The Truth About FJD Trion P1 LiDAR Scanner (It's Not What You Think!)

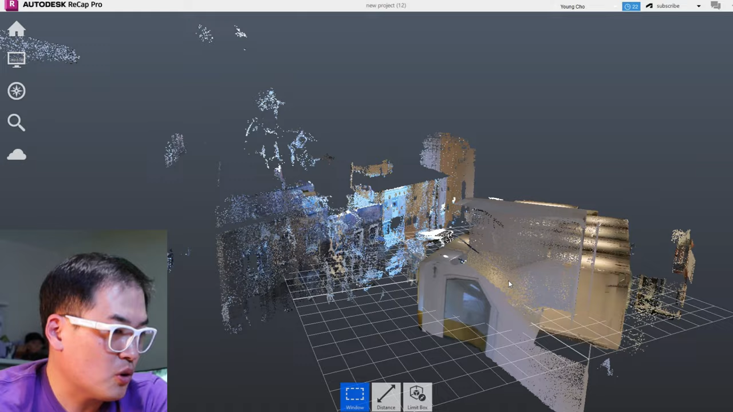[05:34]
the measurement actually penetrated through the window here, several of them, and actually reach out to the next door building as well. So it's amazing how far it can go. So let's actually dig into the actual first floor, shall we? So if you pass through that surface of dots, because this is the point cloud, as you all know, we can see the hanging
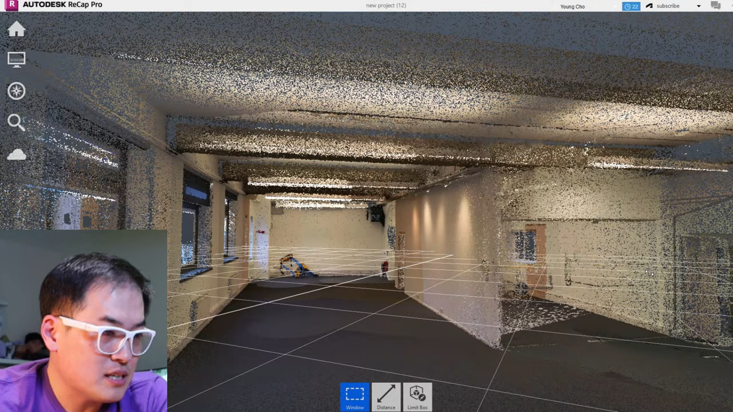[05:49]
lighting units as well here, and also the smoke detector here because it's well lit, and also the beam that's coming down on here and here as well.
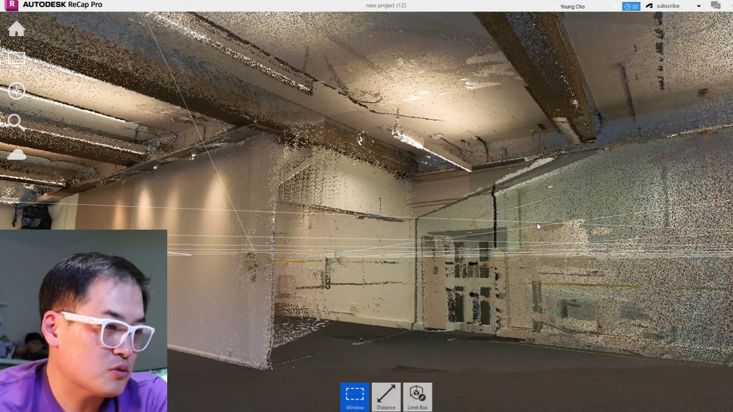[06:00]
So this is the glass partitioning, as you can see, and some of the reflections splashing out.
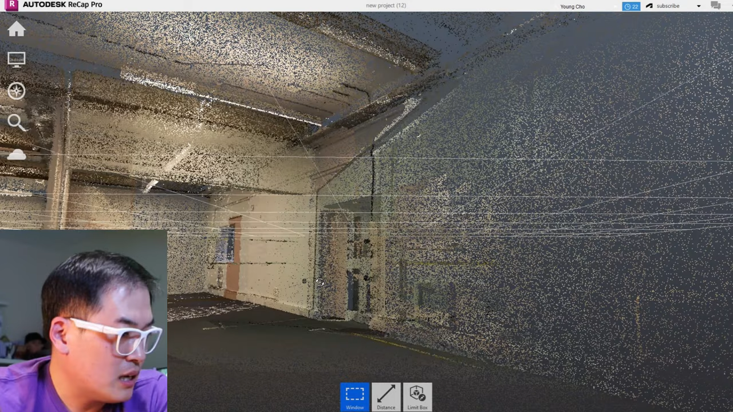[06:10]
So that's unfortunate, but we can still work out that this is the glass partition, mainly because of the video clip that we recorded, or your memory and so on.
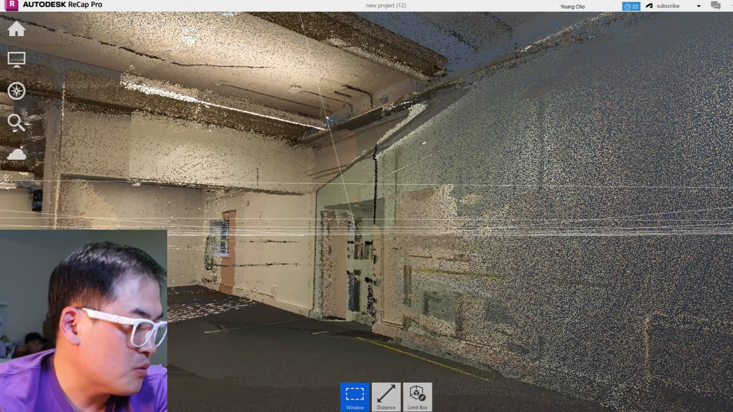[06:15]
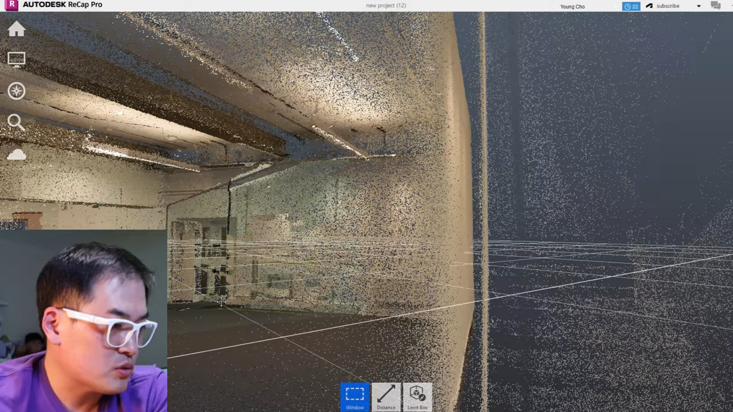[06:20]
So that's interesting how what sort of result you get for the reflection of the glass. We got the radiator here, the fire extinguisher as well, and wow, we got some also the power sockets unit,
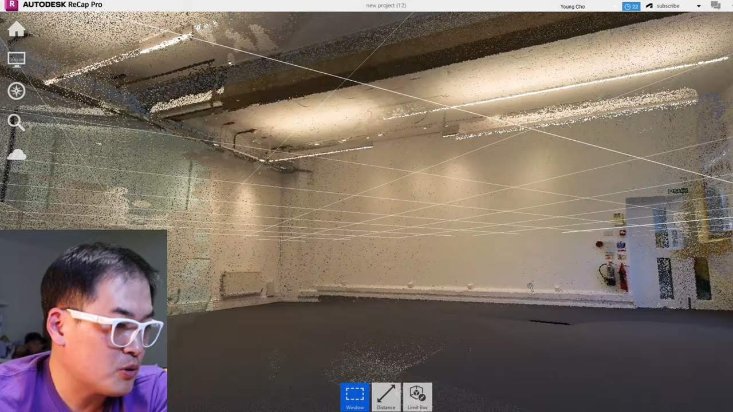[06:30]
the emergency exit signs, and you can actually work out the distance through here and here as well. Roughly that's about 3 meters, 3.5 meters of lighting units. This is through the Autodesk Recap Pro software that I'm using.
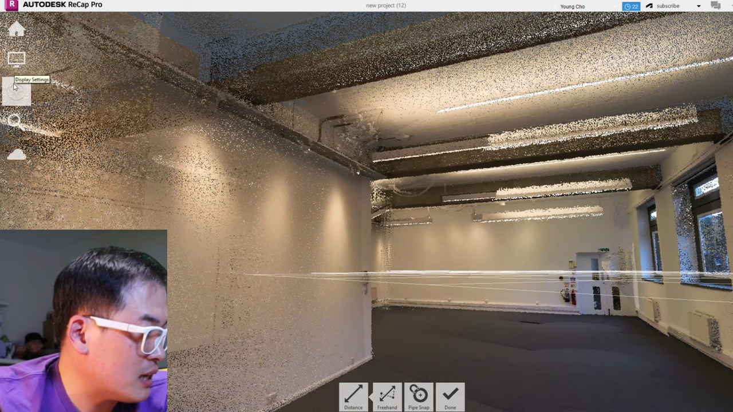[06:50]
If you're not happy with the RGB color, you can always change the color finish of elevation.
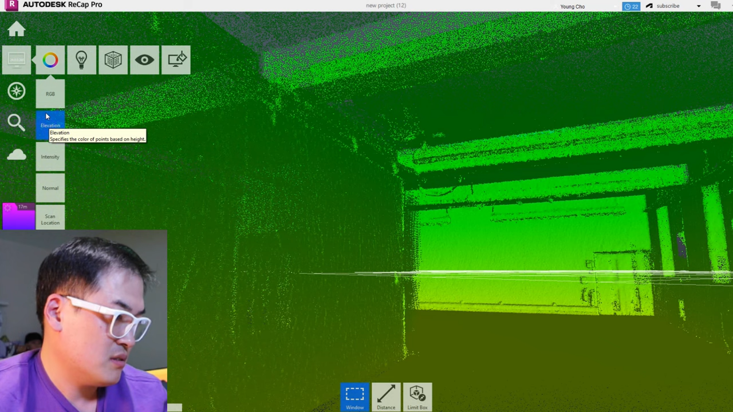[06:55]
That's quite cool, greeny. Intensivity, normal, which is pink.
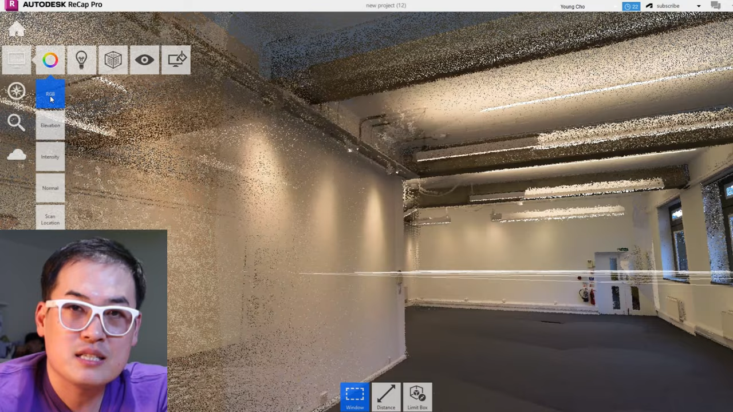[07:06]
So hence we know why we need the Insta360, because it makes it more realistic sort of scanning result.
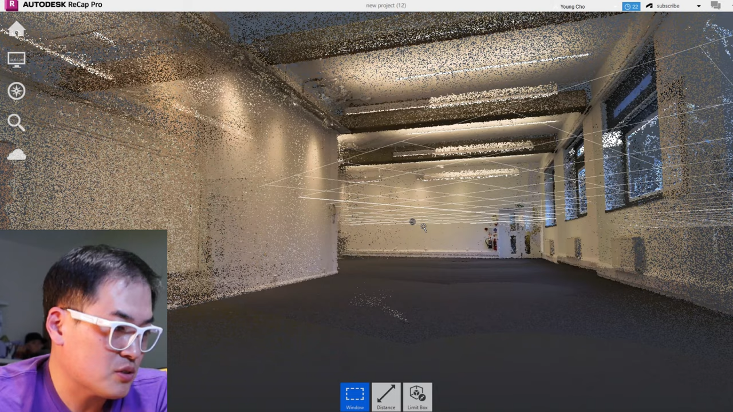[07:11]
The further away you step out, the surface becomes more of a firm sort of line of surface.
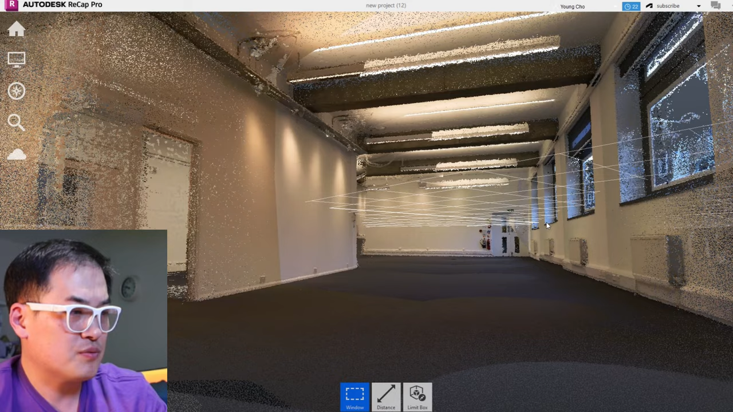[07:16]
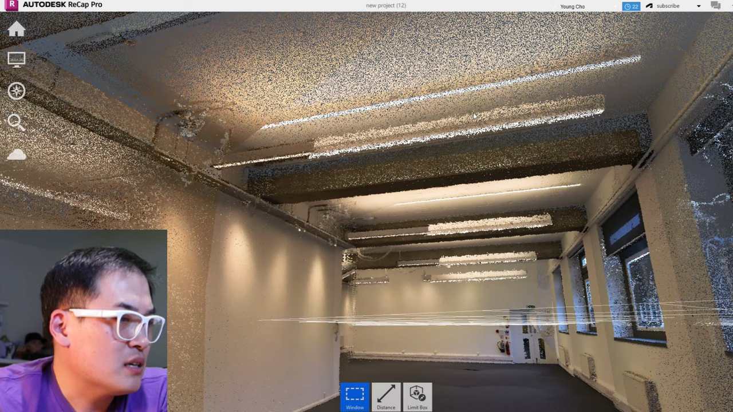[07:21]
But if you zoom right in, it's because you're zooming too close, it becomes dots, because that's what point cloud is. So it's not yet a surface, but a dense of points that creates this surface. So let's say, for example, this main task for this job is to create a 2D floor plan. So we got more information for what we need, and we managed to draw the floor plan today.
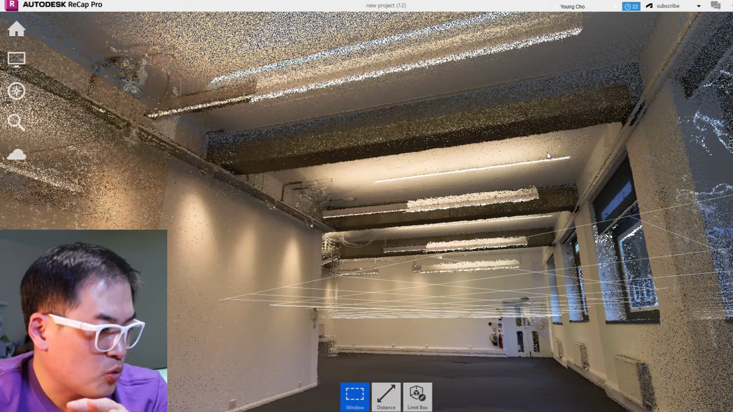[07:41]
But let's say someone comes back to us saying that, can you draw the section of this floor?
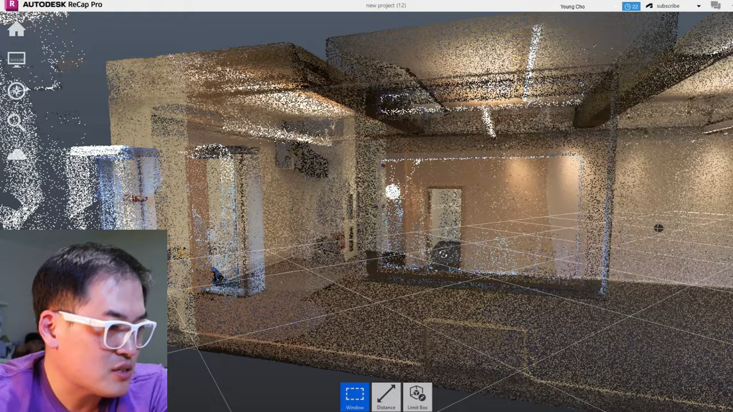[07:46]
We can always rotate it. And this basically is a surface of the internal space.
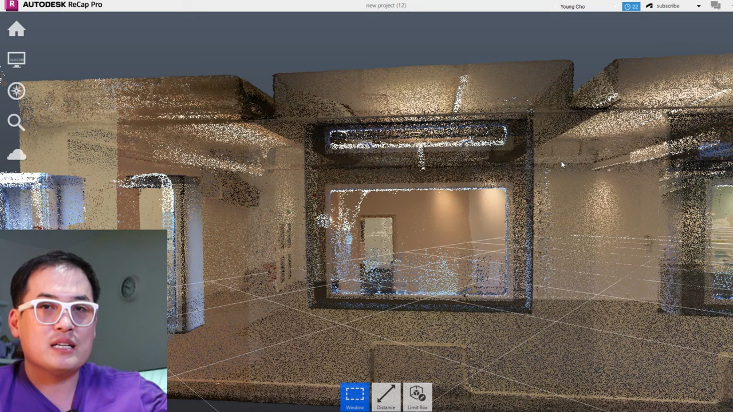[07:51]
So all we need to do is cut the section through using the AutoCAD, and then draw along the line,
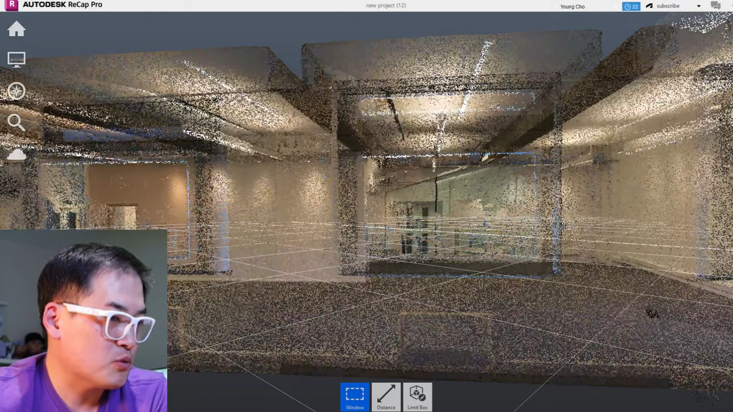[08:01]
and then quickly we will be able to draw it without measuring every single unit and so on. So this is fantastic. Now, this is the result of the second floor scanning, the top of the floor.
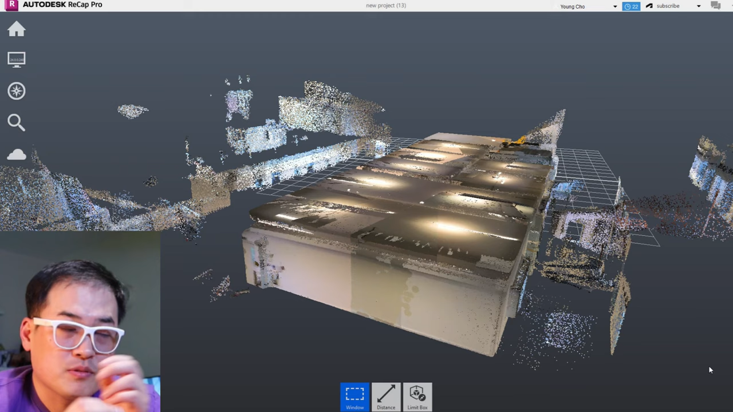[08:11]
And again, you can see that LiDAR scanning project throughout the window to the next door neighbor.
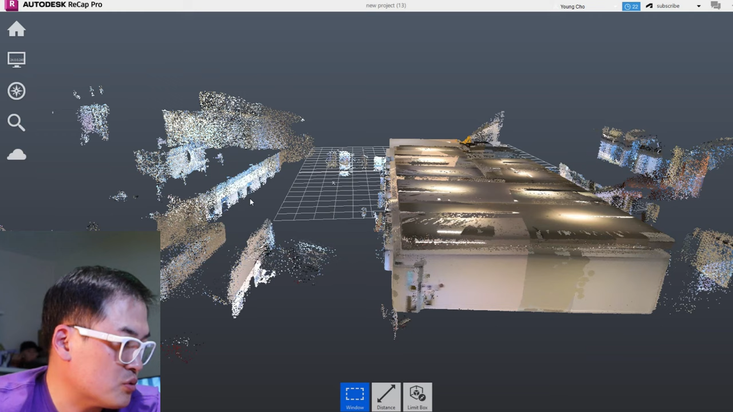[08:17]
Again, we got all these results. That's really cool. I just love that.
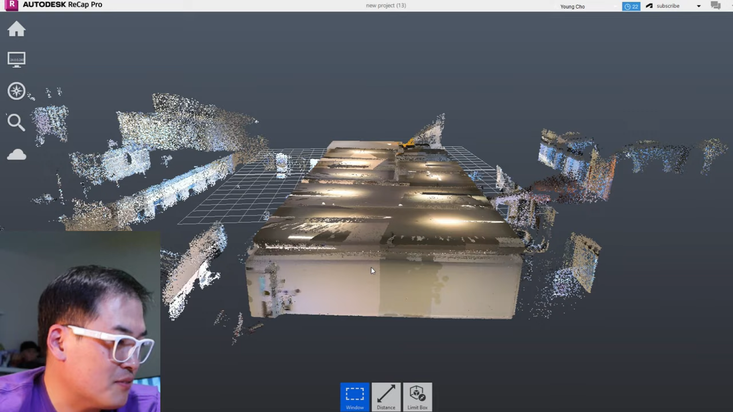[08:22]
But there's a main reason I want to show you this.
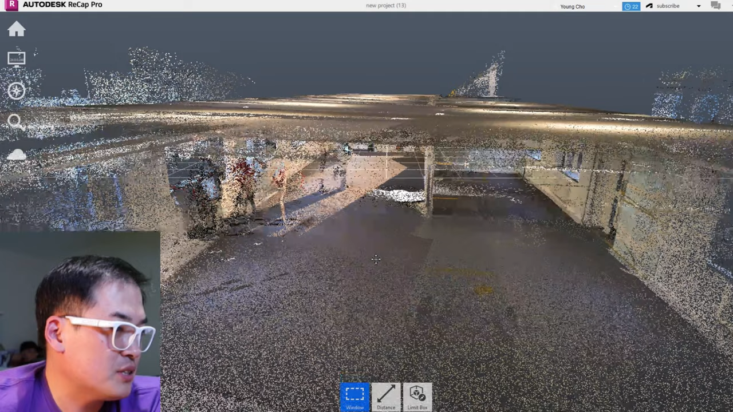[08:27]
Even though it's like similar finishing to the floor below that we just gone through on the first floor, this second floor again, you can see people standing here.
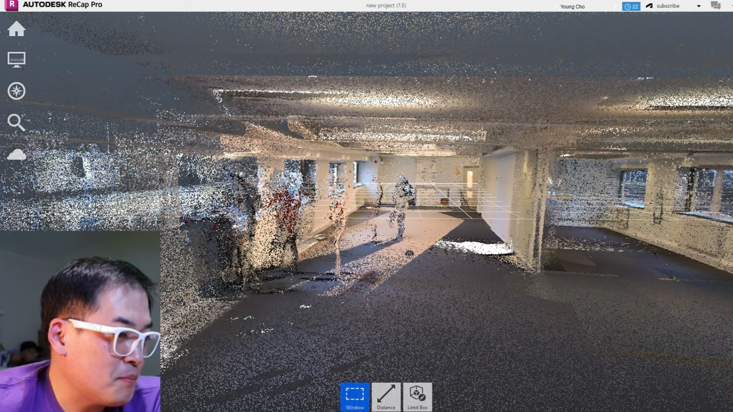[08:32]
So I'm sure there are many of you out there wondering what will happen if someone is standing in front of you. That's the result you're going to get.
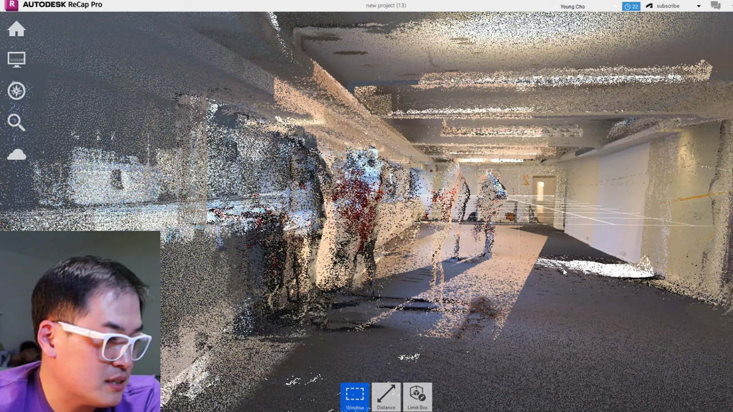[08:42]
You can always select these guys and also delete it through using this software or the other software that you have.
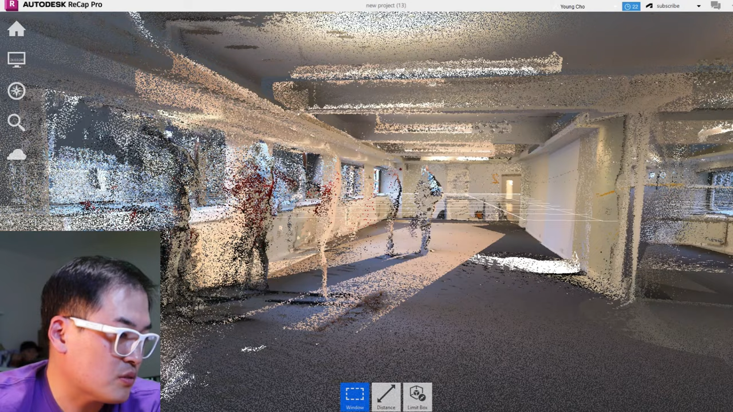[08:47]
Again, we've got the glass partition here. It sort of reflect back.
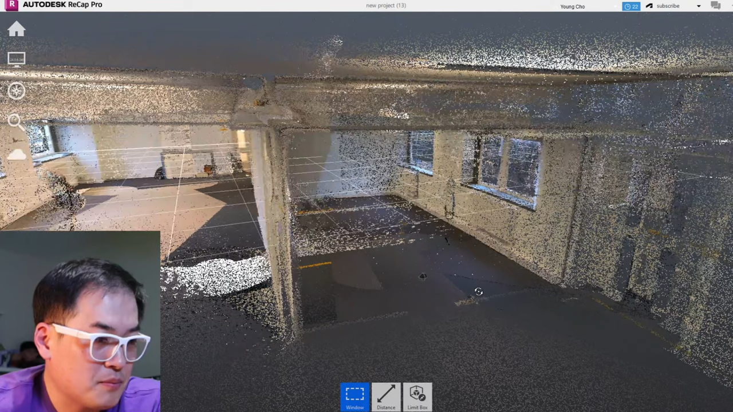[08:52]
Laser actually projects out within a matter of seconds.
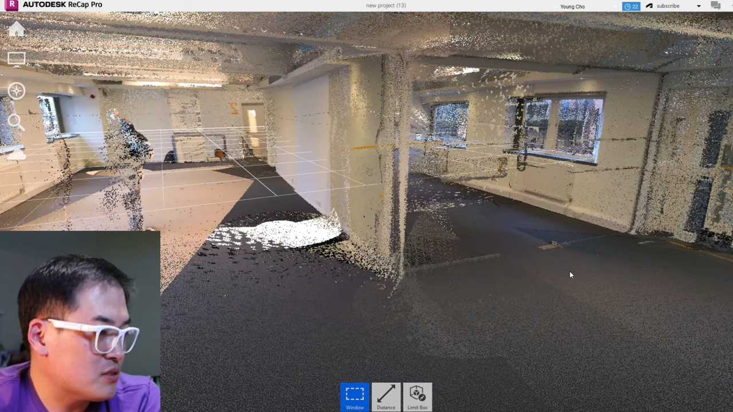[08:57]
So that's the result. This is more distinguished glass partition indeed.
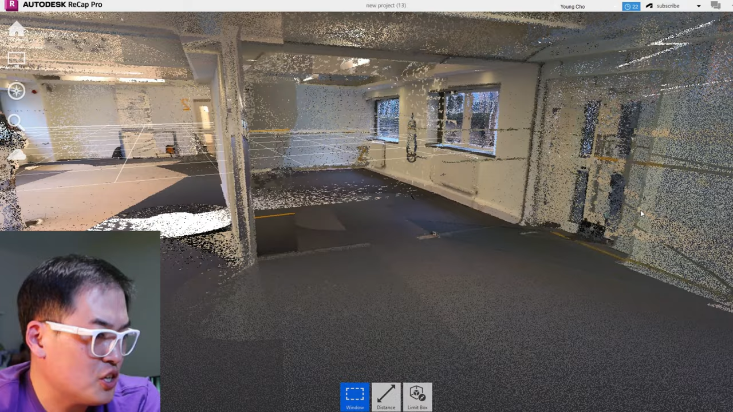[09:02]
I believe that's the manifestation we got here. And again, we got the hanging lighting unit and those lighting effects spreading out as well.
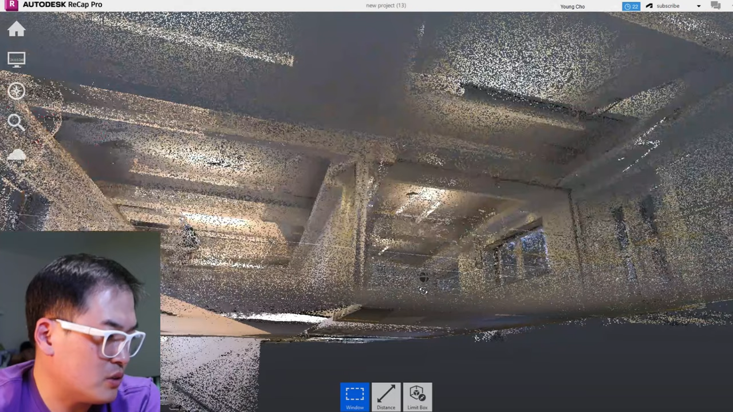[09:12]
So that's very cool. But again, I just want to highlight how it looks like when someone is standing in front of you. So be aware that no one is when you're carrying out the survey.
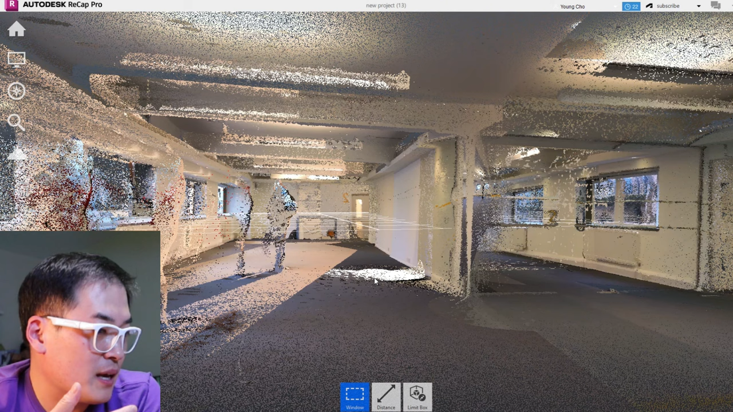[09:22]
I was literally standing right behind my colleague who was holding the LiDAR scanner, bothering him all the time, as you have seen from the video clip early on.
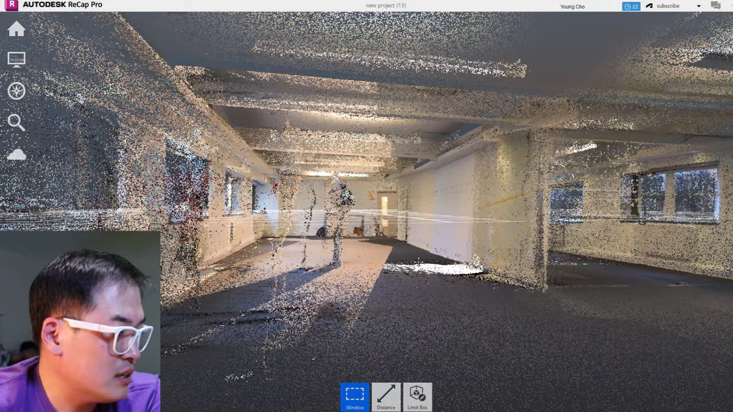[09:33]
But I would say, except the actual people standing in front of you, you get a pretty good result.